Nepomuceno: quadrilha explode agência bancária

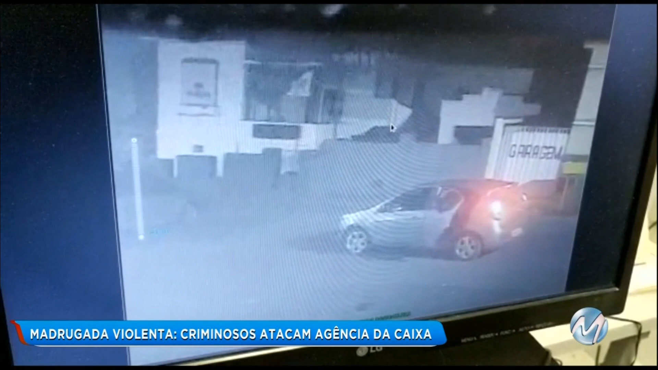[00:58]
Nas imagens, é possível ver que os assaltantes estavam em dois carros.